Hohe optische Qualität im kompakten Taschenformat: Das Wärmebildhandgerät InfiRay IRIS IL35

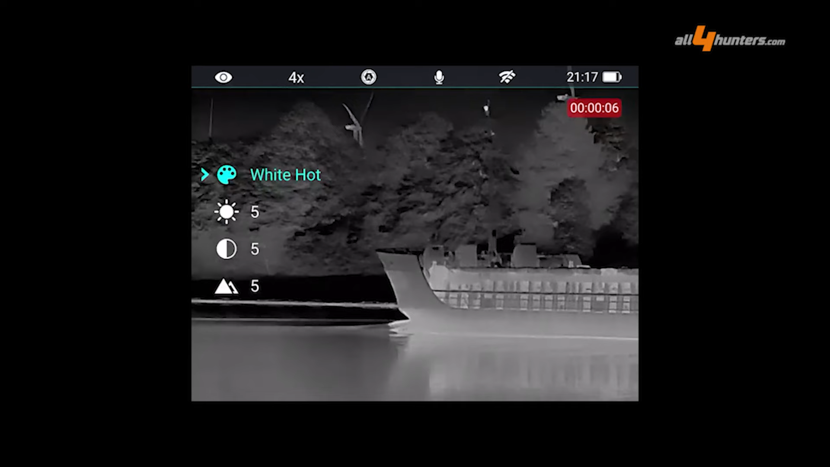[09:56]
Eine sehr breite Palette und ich persönlich mag ja
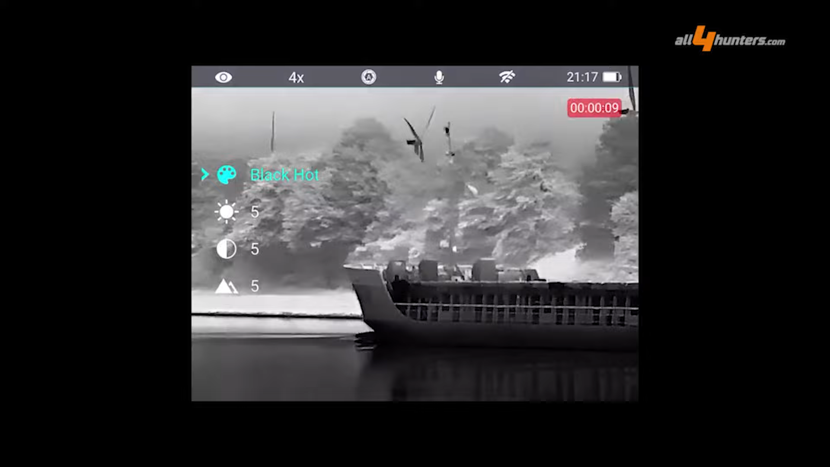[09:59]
so Modi wie diese komplett roten oder komplett grünen Modi.
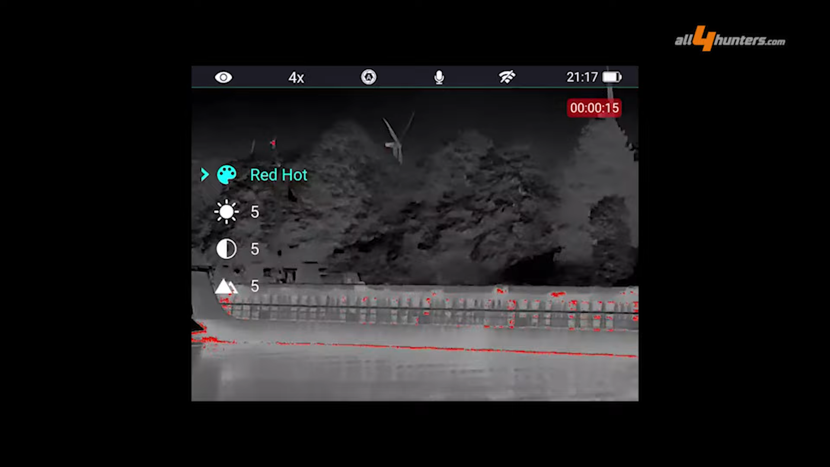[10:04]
Ich habe das Gefühl, ich kann damit sehr lange ermüdungsfrei beobachten. Das ist hier integriert, neben noch diversen anderen Farbmodi.
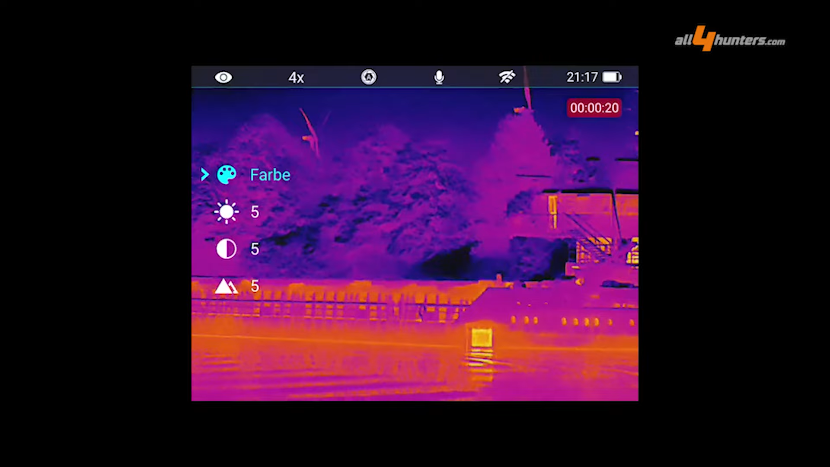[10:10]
Also da wird jeder das passende für sich finden.
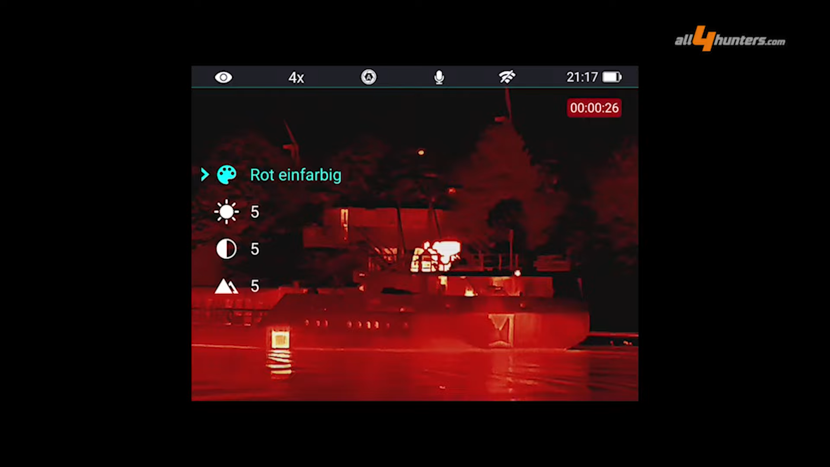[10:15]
Und wie gesagt, alles steuerbar in der ersten Menüebene, wo ich dann eben auch noch Helligkeit, Kontrast etc. anpassen kann.
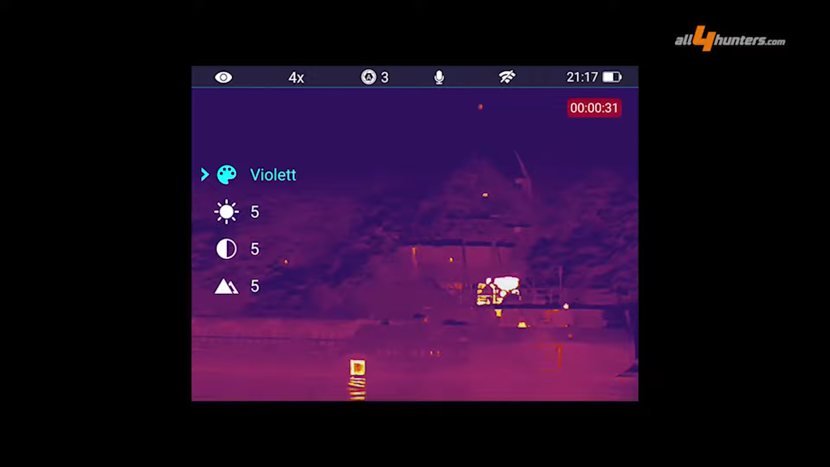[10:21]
Und das wird doch immer viel unterschätzt. Je nach Gegebenheiten da draußen muss ich eben anpassen,
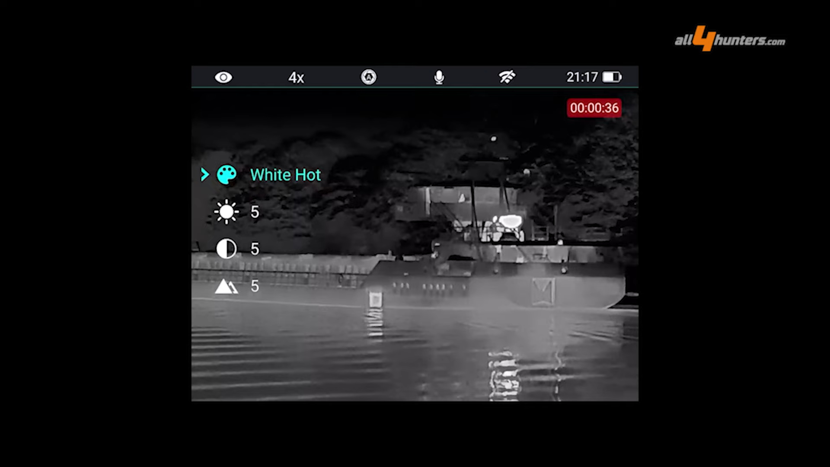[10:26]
nochmal ein bisschen den Kontrast erhöhen oder die Helligkeit anpassen. Also es gibt nicht die eine Einstellung, die unter jeder Wetterlage unter allen Bedingungen da draußen funktioniert.
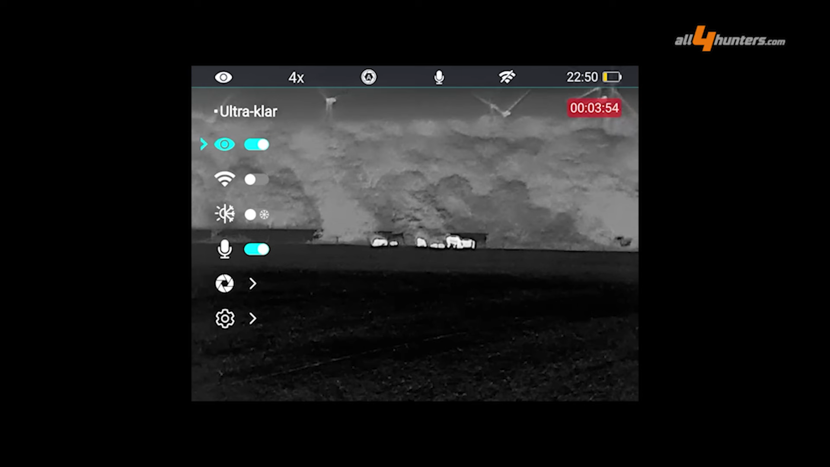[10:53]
Reality Plus ist nochmal ein Algorithmus, nenne ich es jetzt mal, der über das Bild gelegt wird und nochmal für zusätzliche Detailschärfe sorgt. Also das Bild wird sozusagen elektronisch nochmal hochgerechnet, verschärft, Kontraste angehoben, Kanten angehoben und es ist wirklich erstaunlich,